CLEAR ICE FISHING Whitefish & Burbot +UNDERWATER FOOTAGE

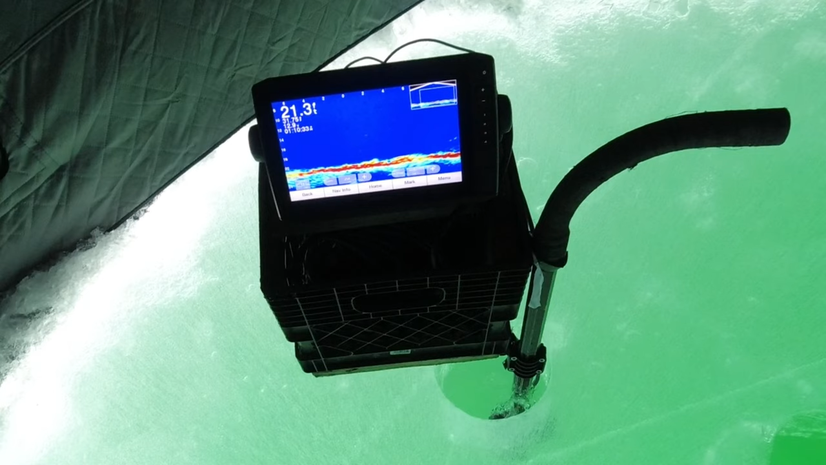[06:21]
Is there two there? Yep. There was two. Oh, I lost them.
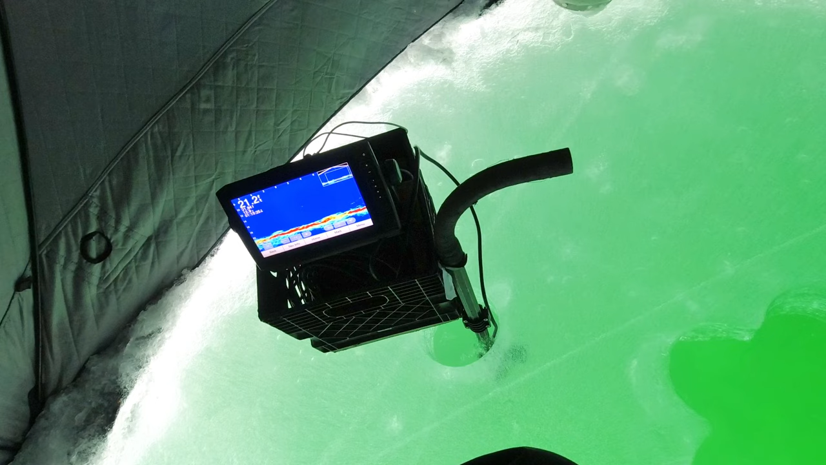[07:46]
Come on. Oh. Here he comes again.
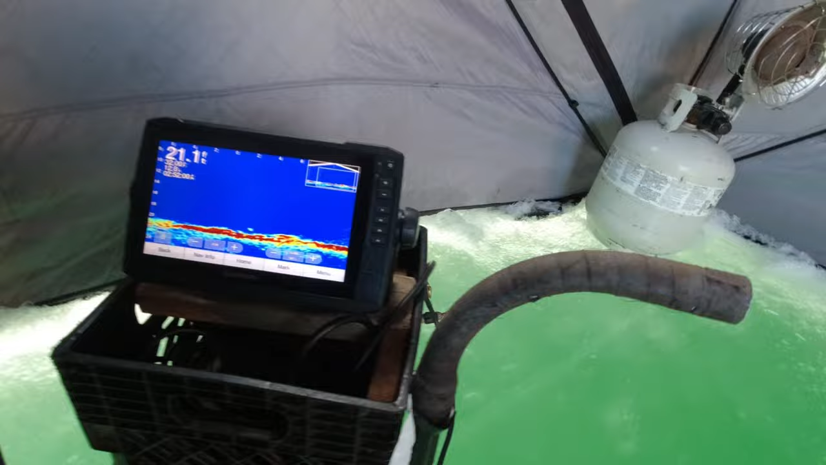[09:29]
it is pretty simple setup i just lined i put some two by
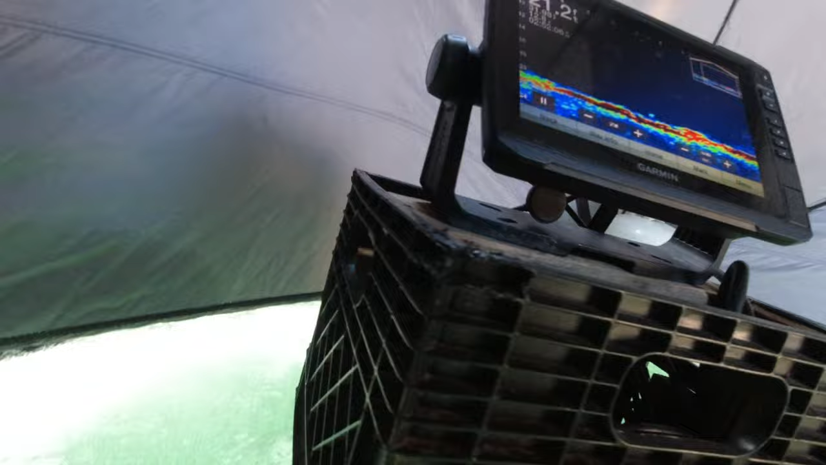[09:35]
fours on the bottom of the live scope system so it's not sitting on the bare ice all the time just
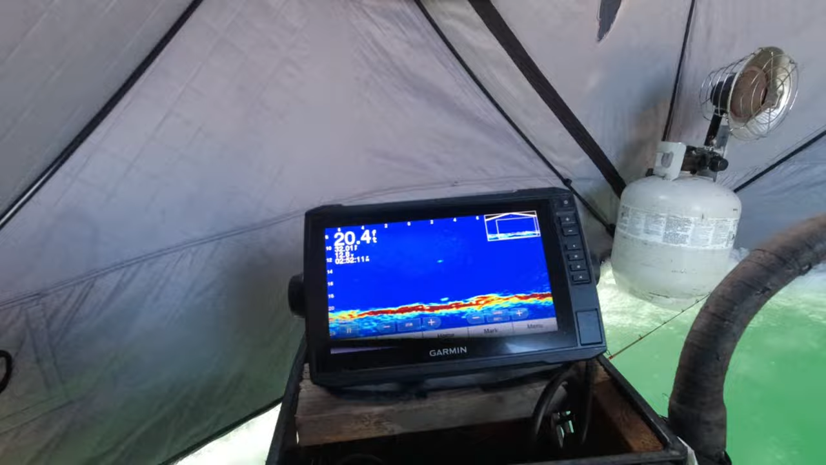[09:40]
On screen: depth 20.4 ft
to keep it up off the ice mounted the graph itself on a piece of wood black box another piece of like deck board wood just to mount the black
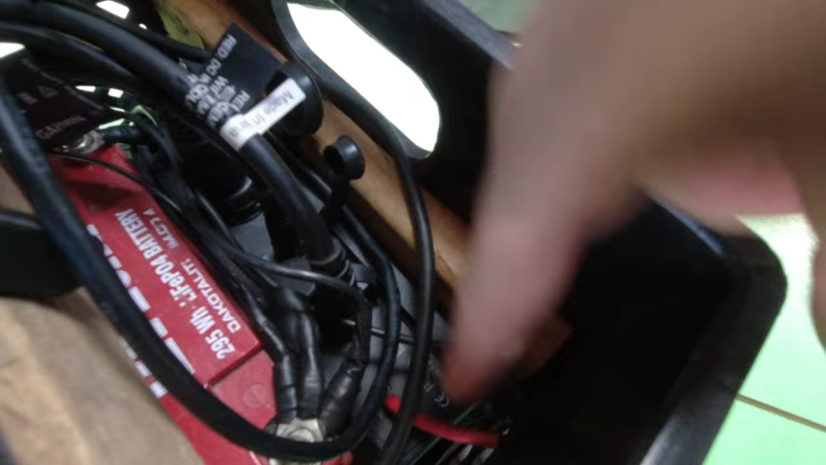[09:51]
box so i had something to screw the black box to the lithium battery 12 amp or 12 volt 23 amp hour lithium battery just floats in the back and there's lots of room for all the cables and stuff down there
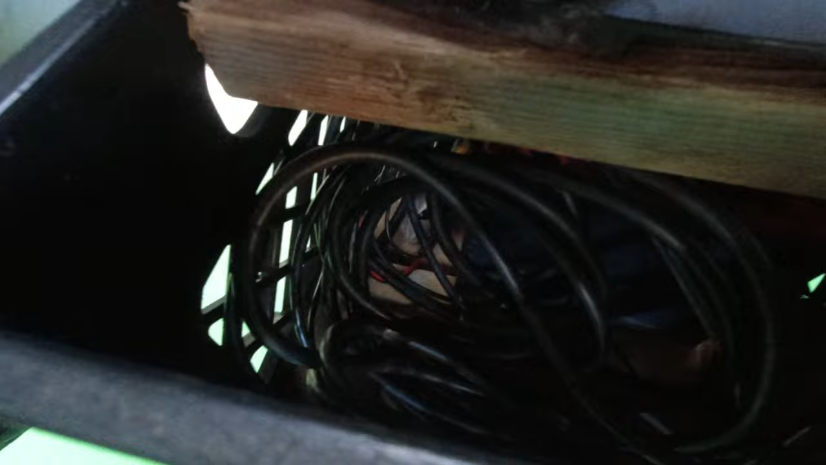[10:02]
and then the most complicated part is
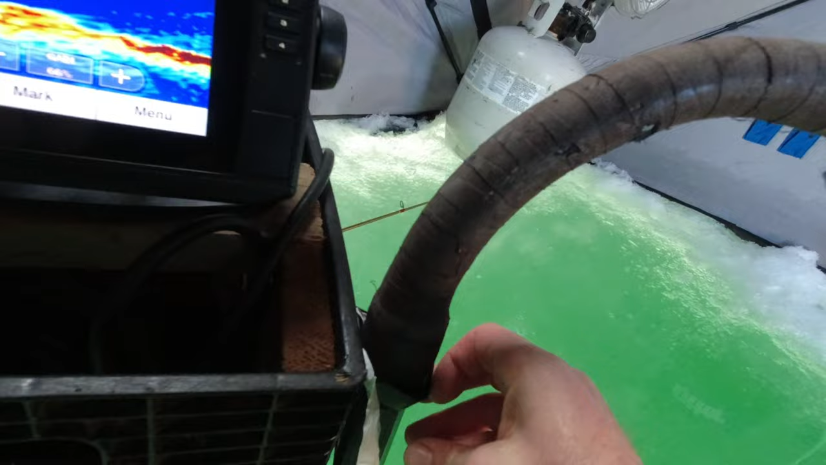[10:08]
my the pole and the most expensive part i guess i could
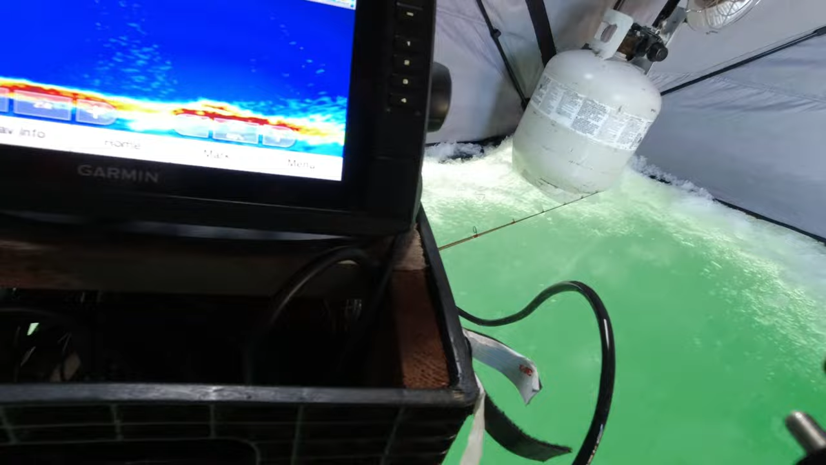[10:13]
say i use an old fishing net so i put this part so
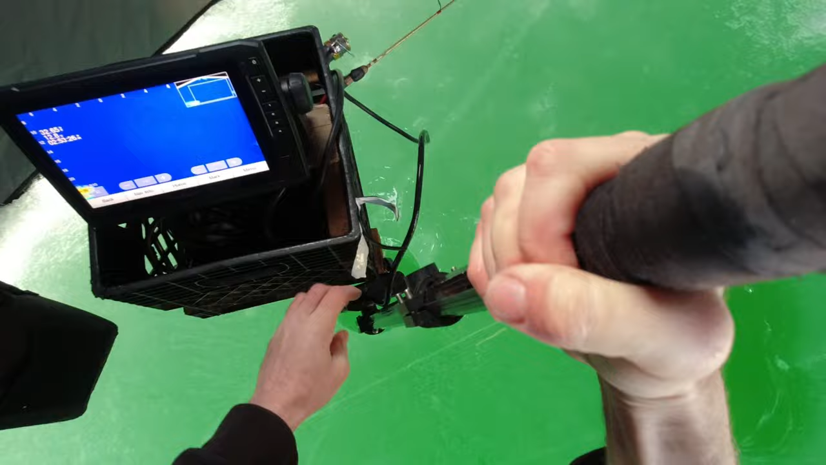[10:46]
have it velcro to the side of the box and then it just snaps in
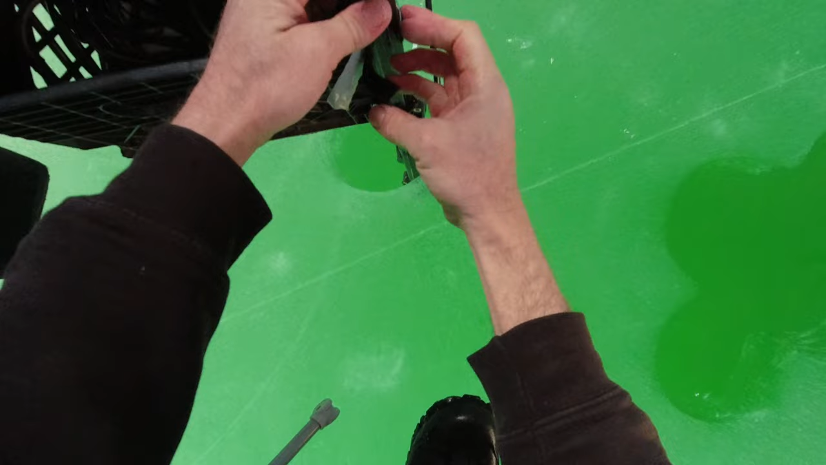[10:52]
just velcroed into the side of the box itself and that will hold it there and
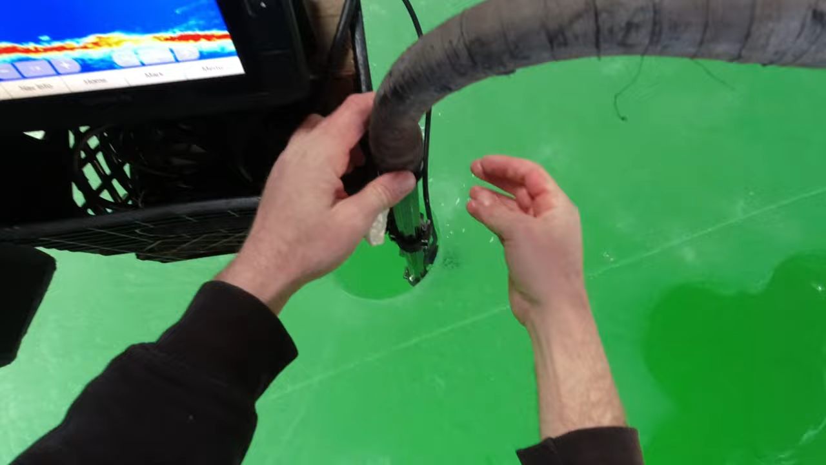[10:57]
that's it oh here's one oh he's not coming in where's he going
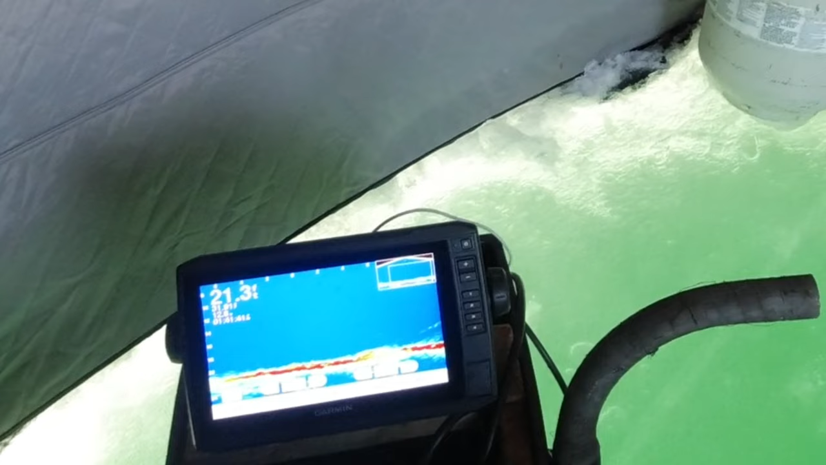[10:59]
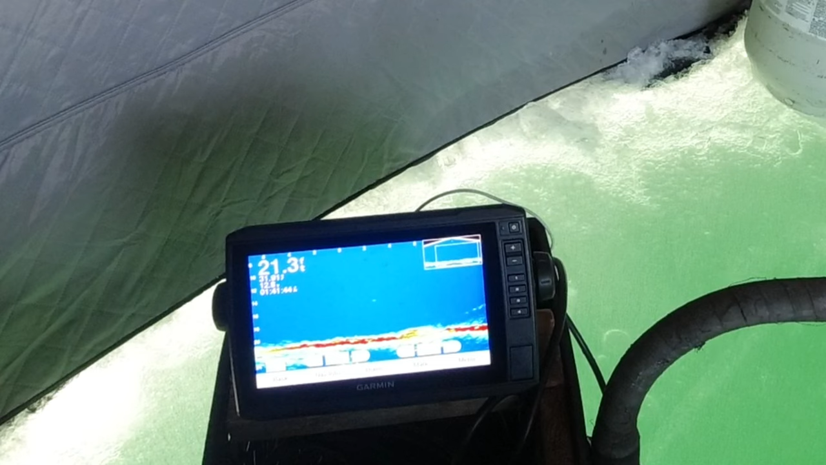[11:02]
moving slow might be a burby kaylee might be going to you i don't see him anymore